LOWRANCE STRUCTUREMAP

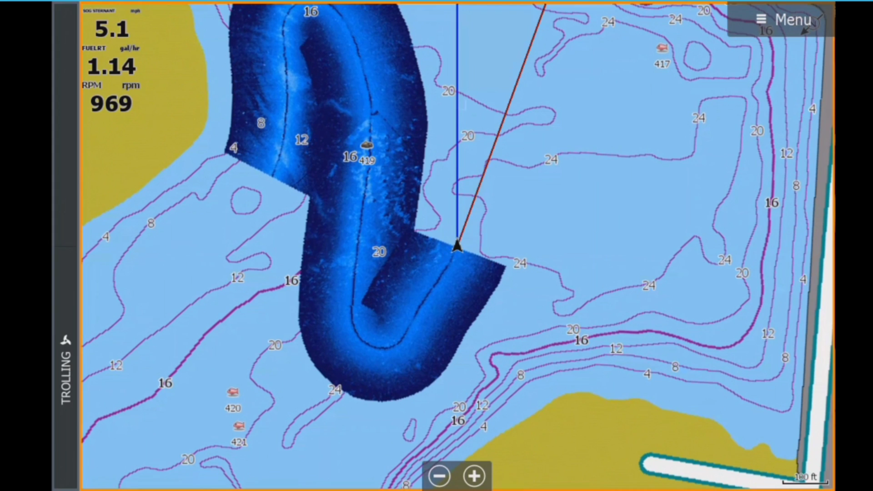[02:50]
as you can tell they're looking to the left you can see how those rocks are lining up from where I was going say north and versus where I'm going back south this really helps out stitching together and that's because my antenna is back above my transducer if you did not have that if you're mapping your GPS antenna is at your helm you'll actually see an offset between those
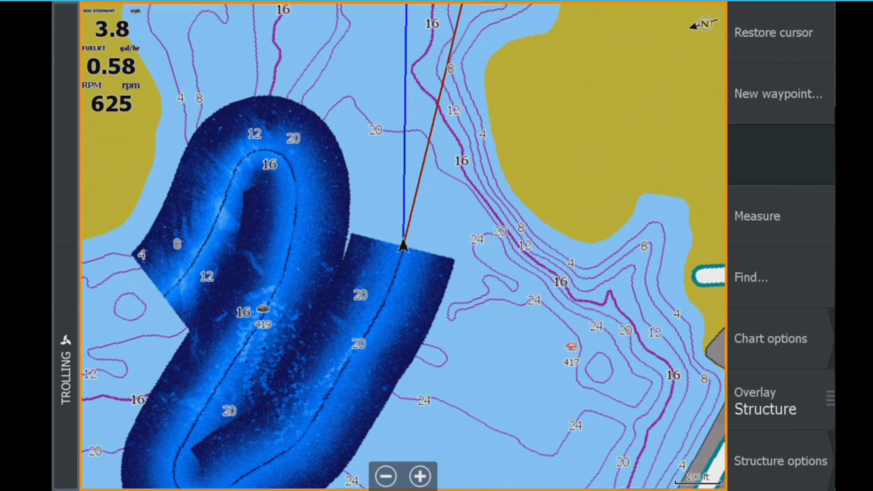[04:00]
okay I'm done mapping that boulder field that I was interested in so I'm just going to go to my menu and go to advanced and go to stop sonar
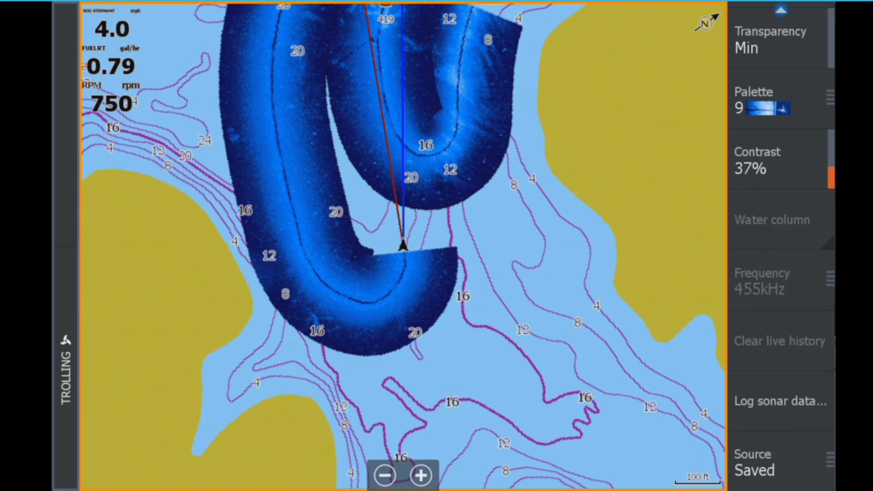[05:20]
that's we're going to go back to our saved search in file bottom left and start zooming in and seeing what kind of structure we're able to drive over so now we're driving back trying
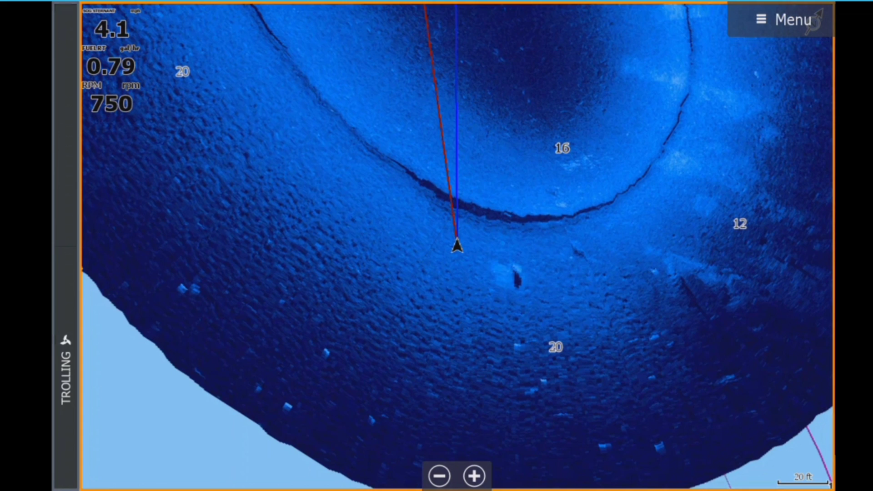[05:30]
to navigate back toward that boulder field and as you can tell the blue lines leading us in one direction the red lines going
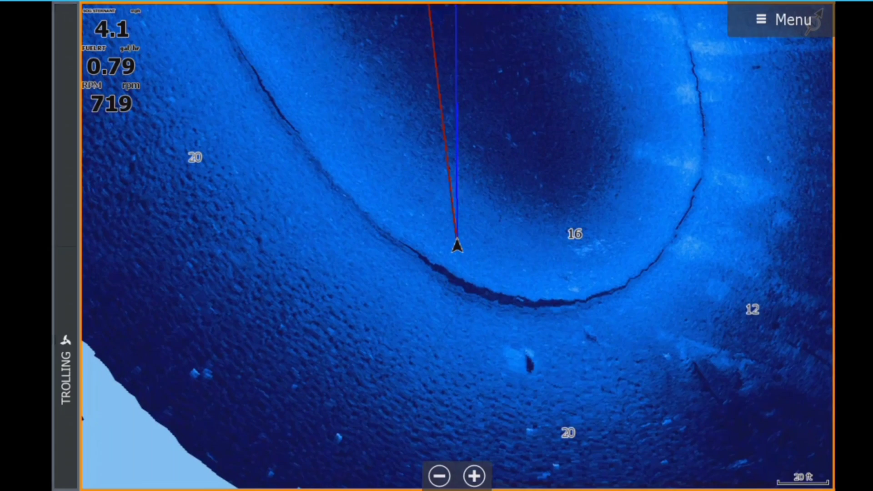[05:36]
another which tells me the waves are probably hit the side of the boat the boats kind of going pointed one way and moving another at the bottom right you can kind of see just how how much area an inch takes up you know whether it's 20 foot I think to say three-quarters an inch down there at the bottom kind of gives you an idea how big the structure is that you're looking at on the screen so
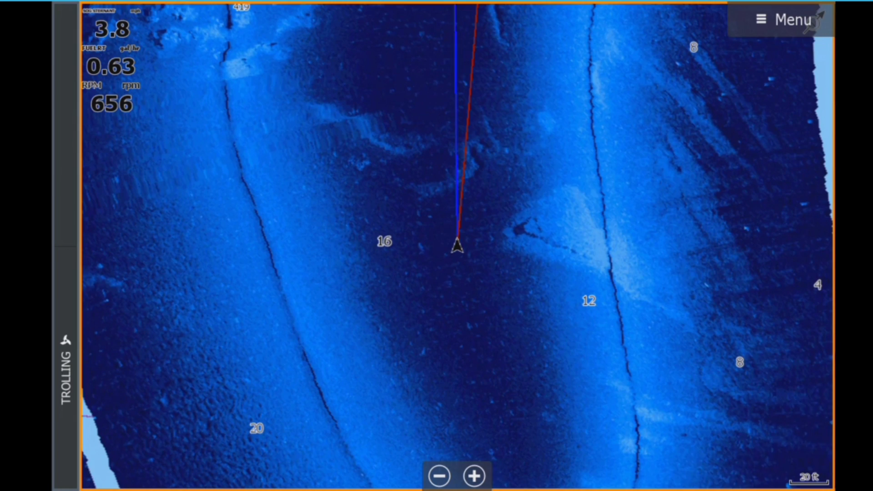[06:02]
I can start seeing those boulders come up and at this point in time the guy may want to jump up on the trolling motor and start navigating in between and picking out the big boulders that he wants to pitch at or drop shot on pretty unique structure out there especially for a light that doesn't have much for structure at all one thing that's going to really
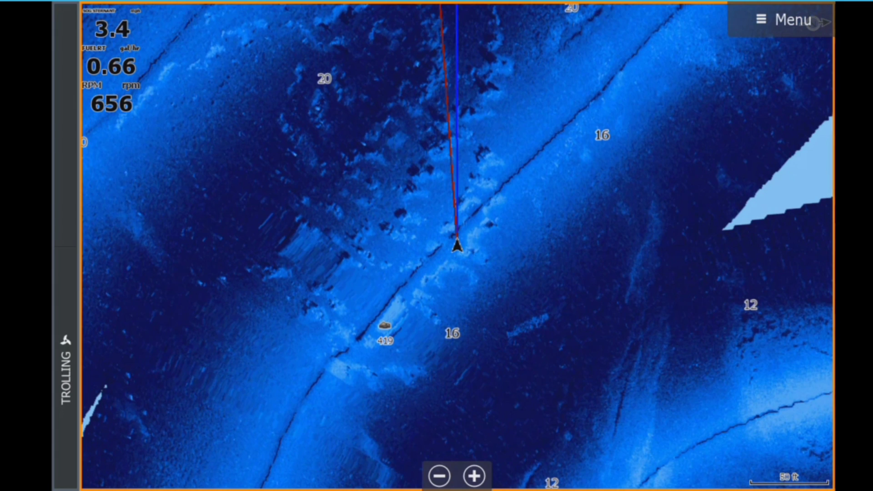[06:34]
help me especially for casting the crankbait or something like that is go back into our settings here and we're going to turn on arrange drinks in a second that's kind of what's underneath the boat at the time there is a few fish scattered in through out there but a lot of them are so tight to that structure I don't think we'll be able to see them on sonar
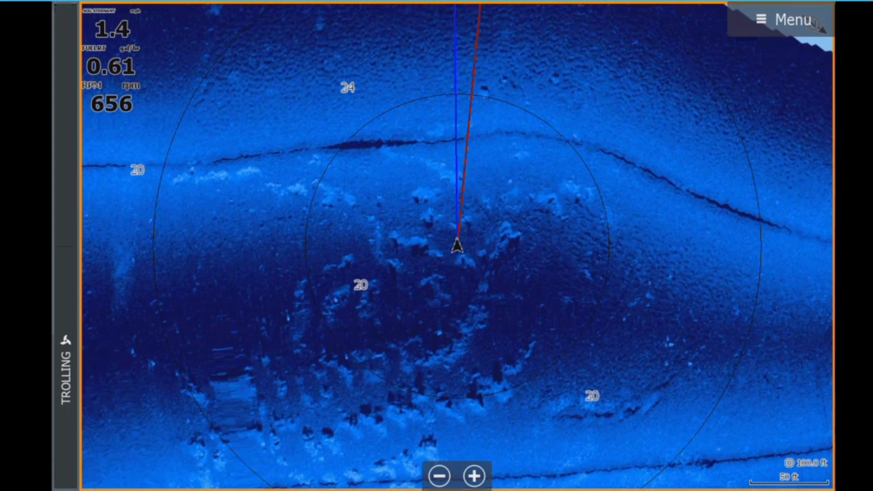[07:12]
right where we had our 20 feet before it still gives us a clue of what distance on the map but it also gives us our range rings so right now we're at 100 feet so the first lines 100 feet away from the boat and the blue lines telling us exactly which way the boats headed so if you start to drip off drift off your course the red line may move but the blue line will always be pointed toward the front of the boat so now
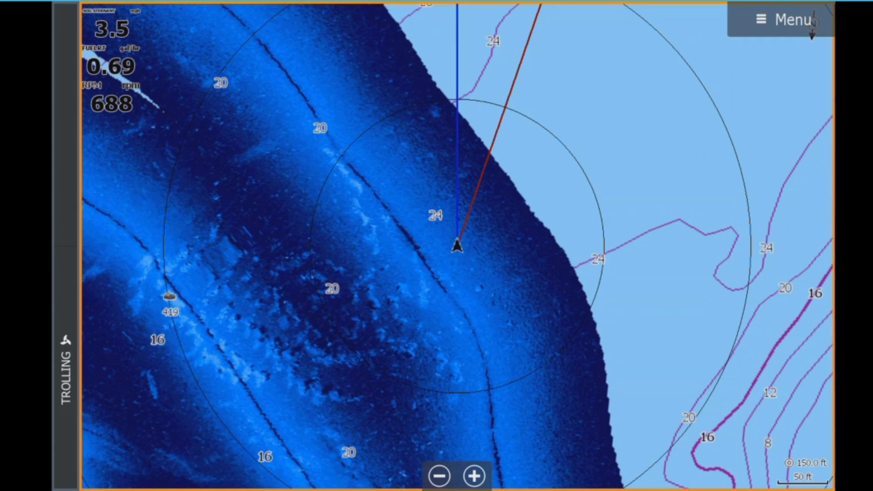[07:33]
you're pretty well orientated the best you can be on the water as far as being able to pitch the things that you can't see now everything that's on that screen is over 20 feet below me so to to
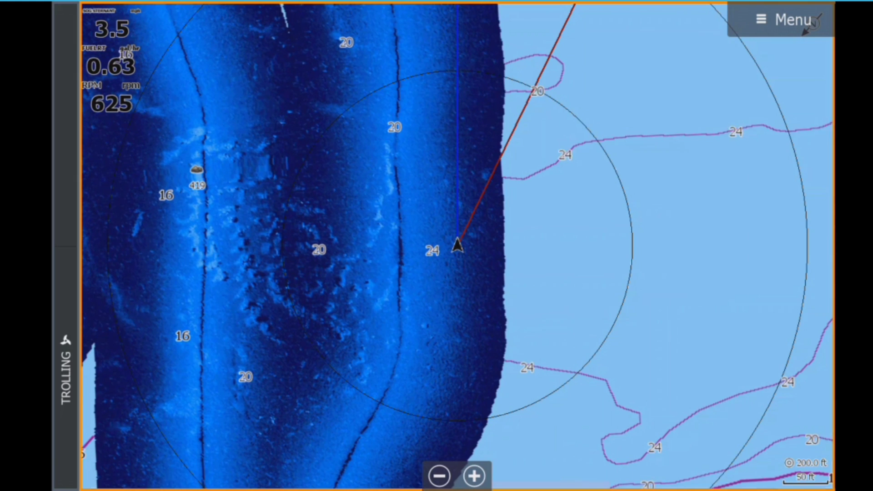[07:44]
find that structure and be able to throw accurately that structure you kind of need both of those things your range rings and your and your heading extension